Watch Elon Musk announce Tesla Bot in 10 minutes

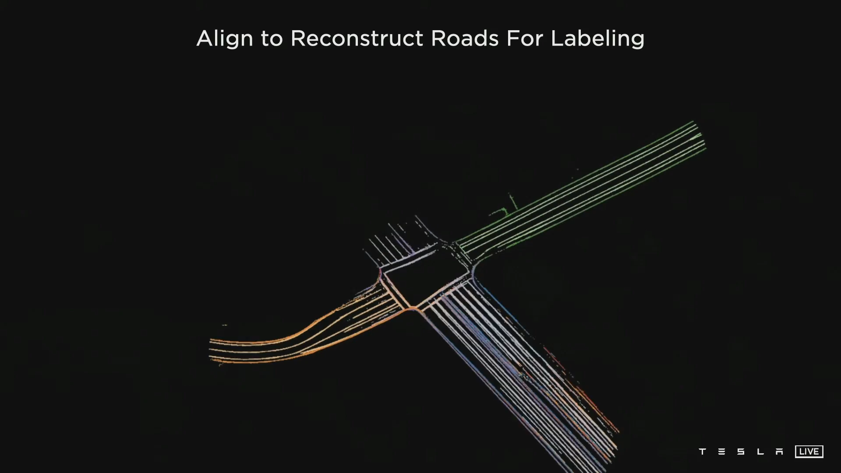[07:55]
So here these 16 different trips are organized using or aligned using various features such as road edges, lane lines,
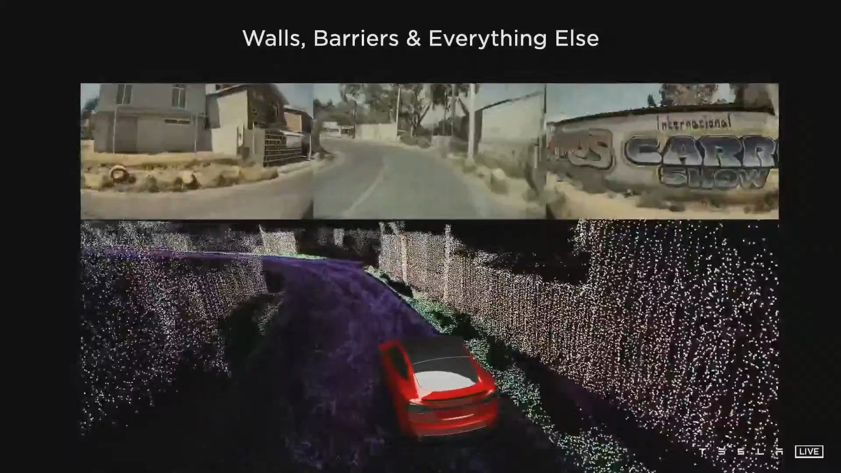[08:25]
The main innovation here is the density of the point cloud. Typically these points require texture to form associations from one frame to the next frame.
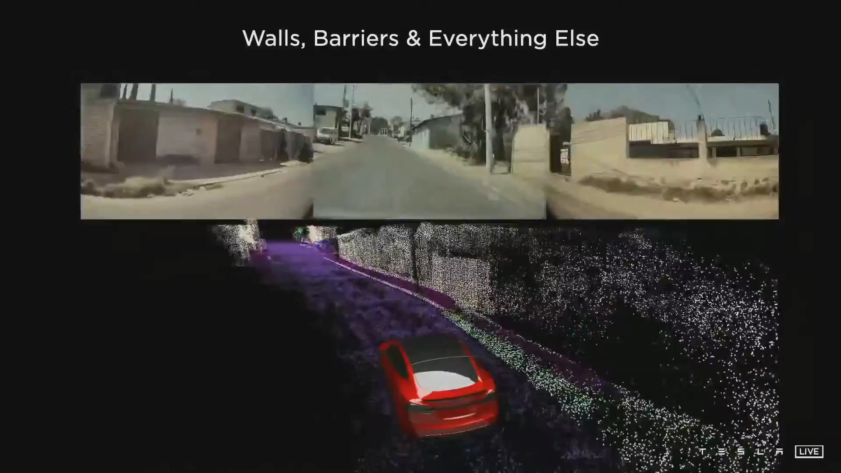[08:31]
But here we are able to produce these points even on textureless surfaces like the road surface or walls.
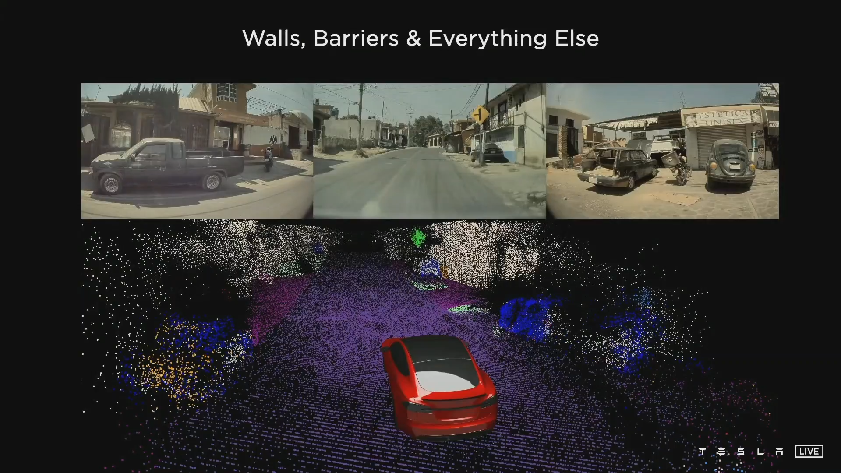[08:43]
Combining everything together, we can produce these amazing data sets that annotate all of the road texture, all of the static objects, and all of the moving objects, even through occlusions, producing excellent kinematic labels.